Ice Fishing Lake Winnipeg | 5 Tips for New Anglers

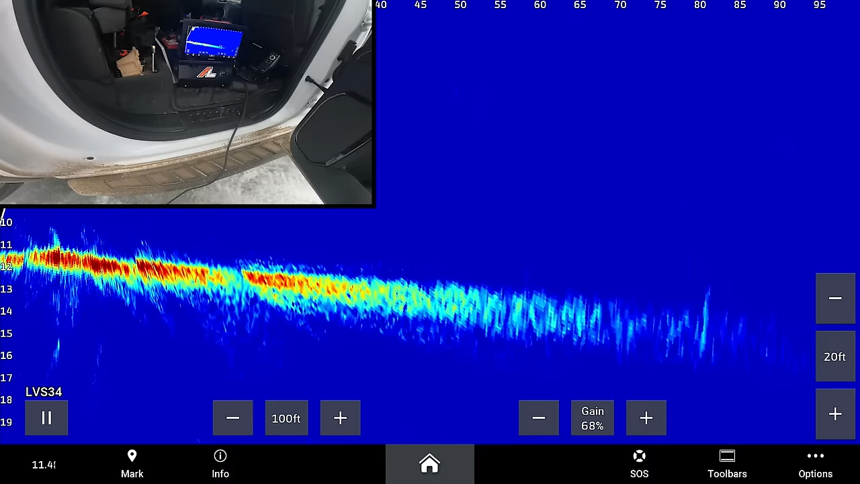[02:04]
Oh, there's a huge pot of fish over there. Holy cow.
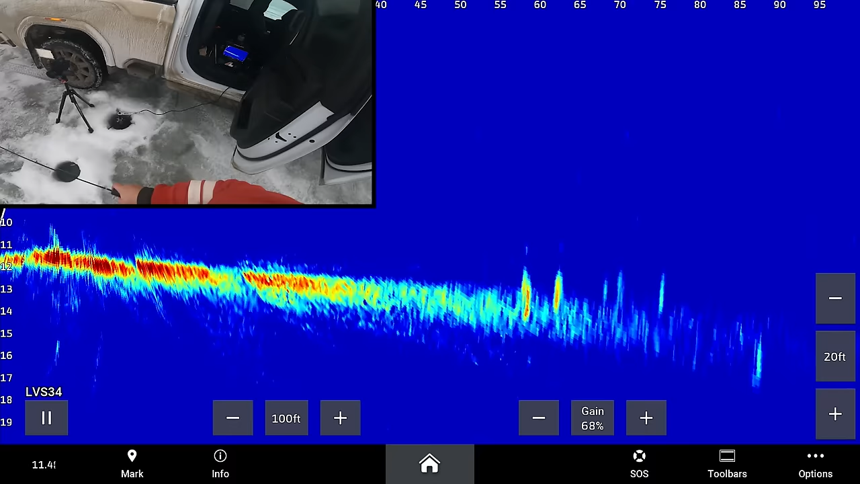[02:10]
Probably not far from Mike. I'm going to get this thing going.
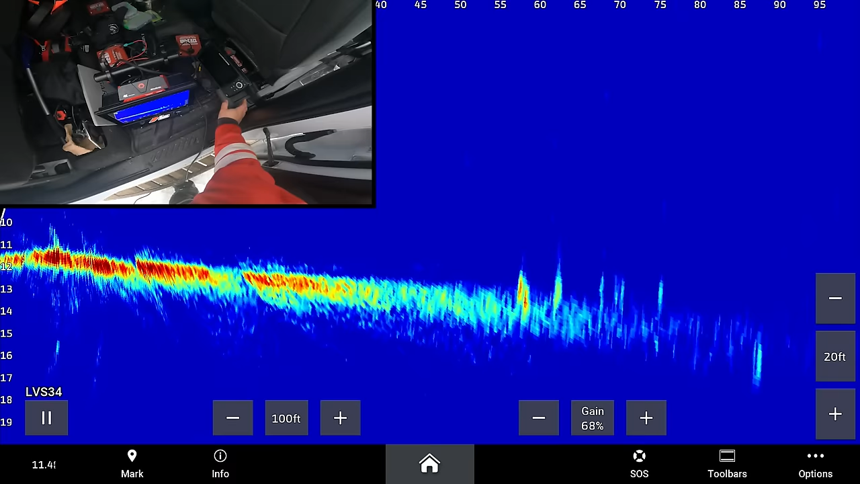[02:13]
That's crazy.
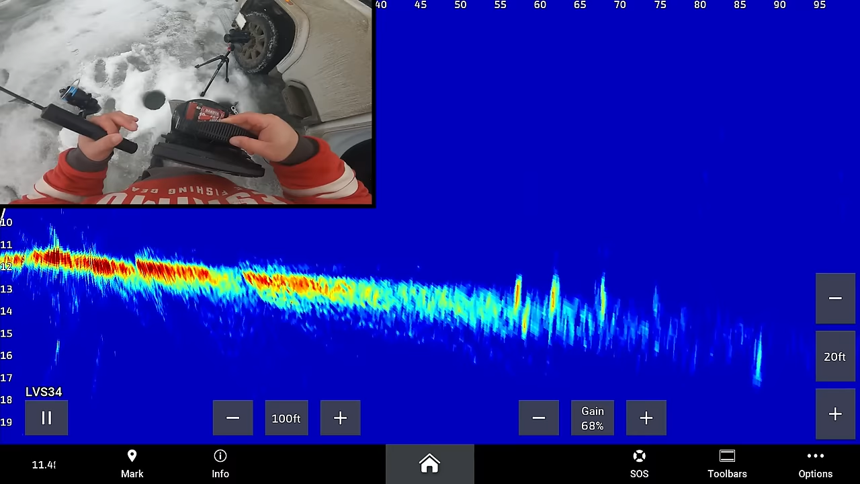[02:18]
So apparently they're, apparently they're big pods sometime.
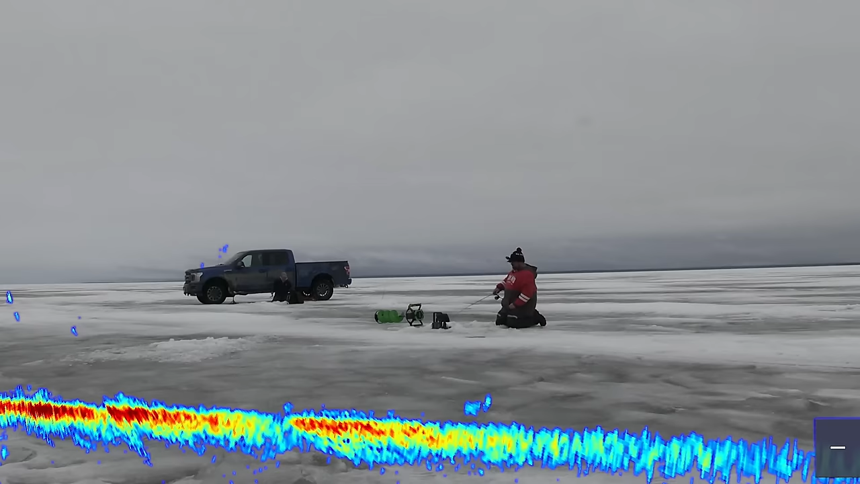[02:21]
There we go. Man, that's so slick to be able to mark them, go drill a hole, slide over and catch them.
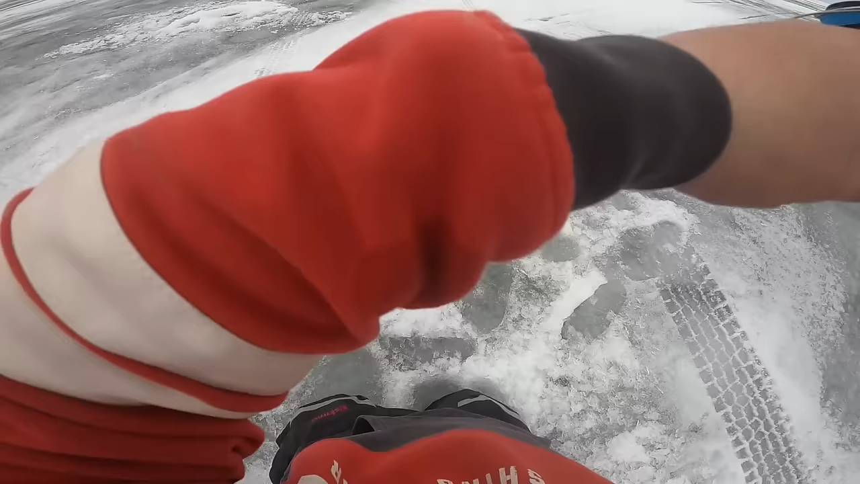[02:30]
Oh, Mike gets the big ones and I get the eaters.
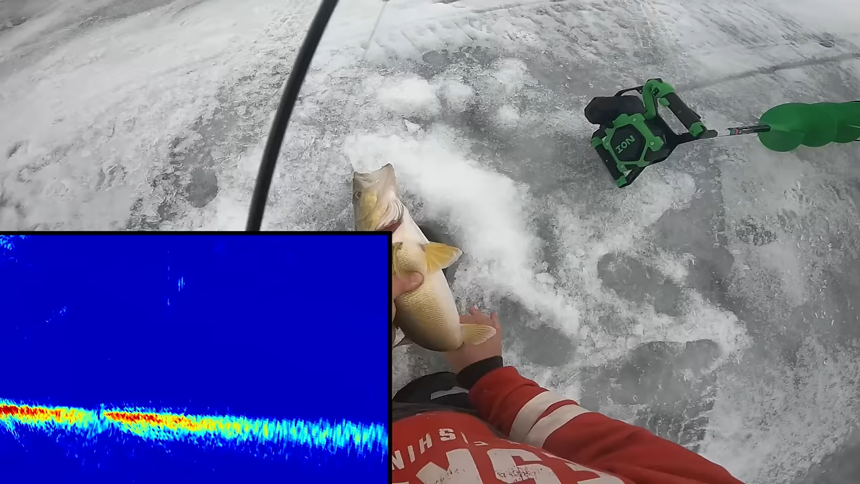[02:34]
Okay. Well, we won't show that one off in the main camera. We'll just get it back down.
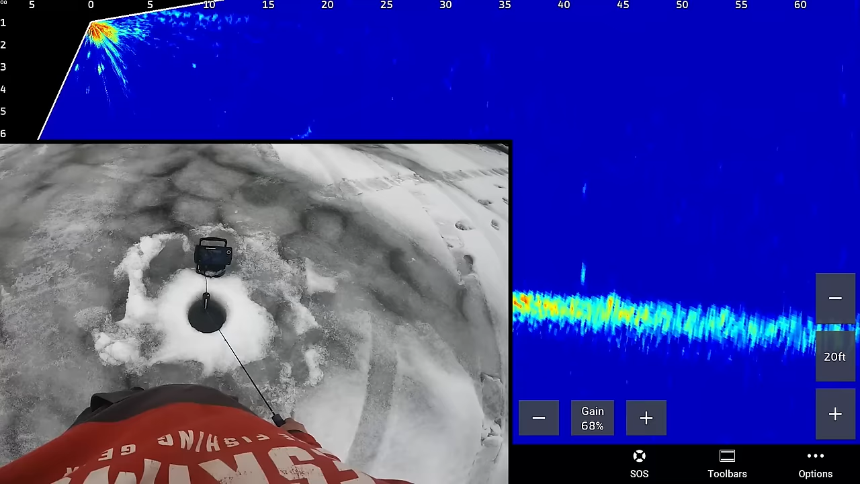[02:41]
Oh, oh, oh, there we go. There we go.
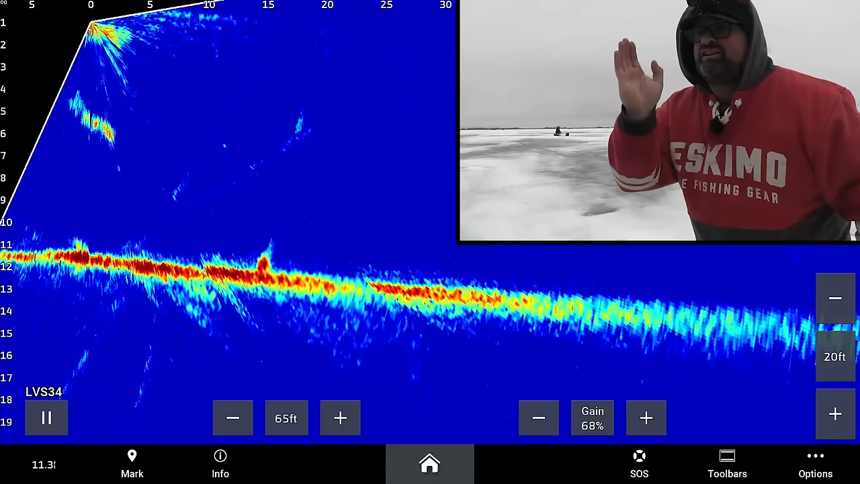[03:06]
I'm just literally 30 feet on the other side of the truck. All that fish went down.
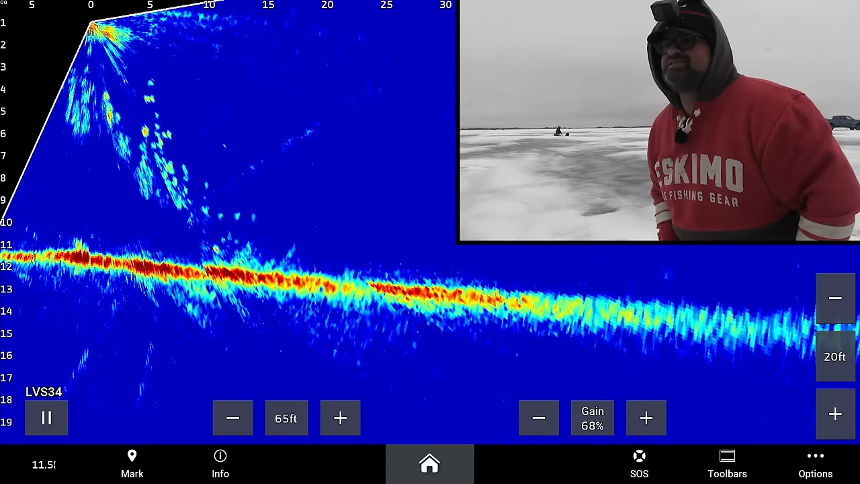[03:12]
I saw it shoot down and it spooked another fish. It shot right down the liamage. That was cool. Okay.
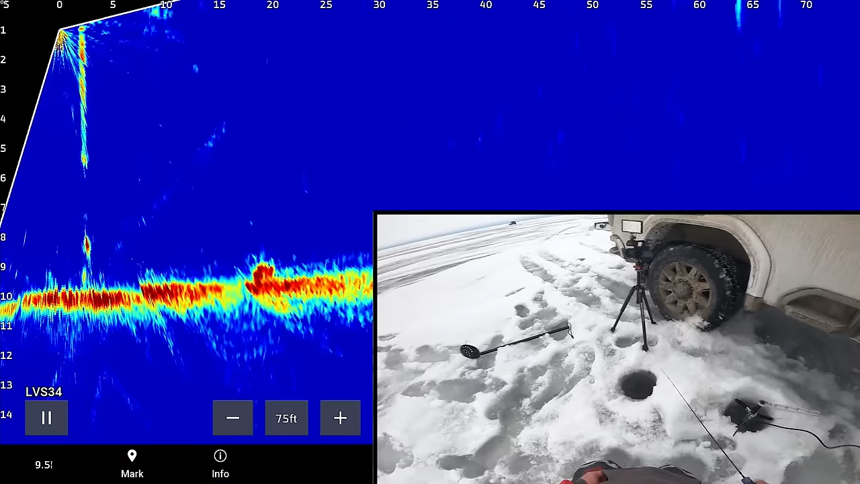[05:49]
Oh boy, that fish came out of nowhere. I wasn't even looking.
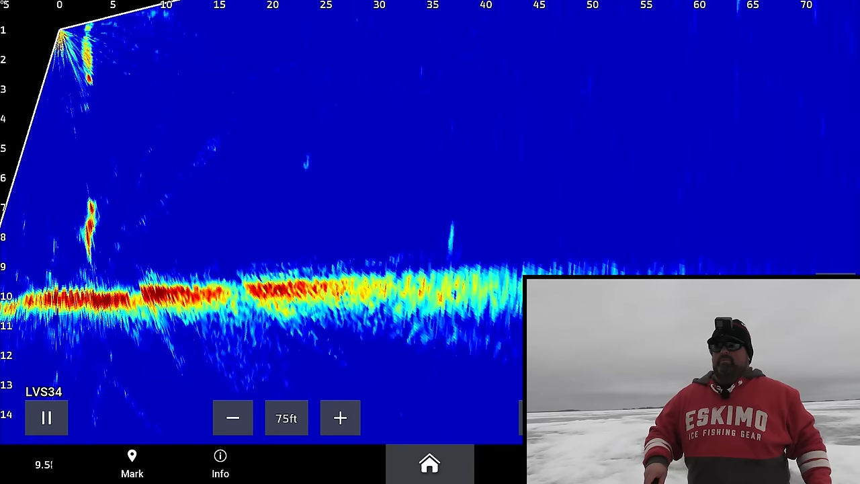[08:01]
Now I'm looking with the live scope and I'm able to see, I've got a fish working my rattle bait here. I'm able to see over there. So I knew to go over there and fish for that fish, but you at least want to put a dead stick down there, right? And whether you have just a live, oh, I missed that one, a live minnow, a dead minnow, something like that.
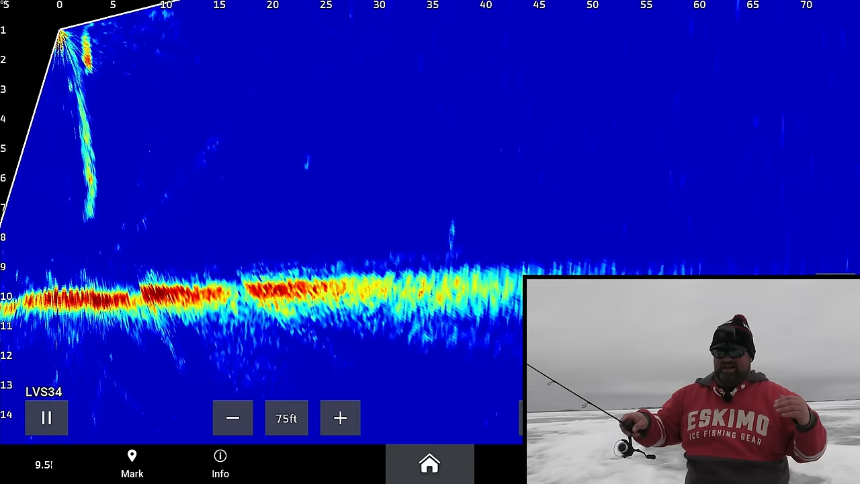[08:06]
But take advantage of your other line or your two lines in Lake Winnipeg.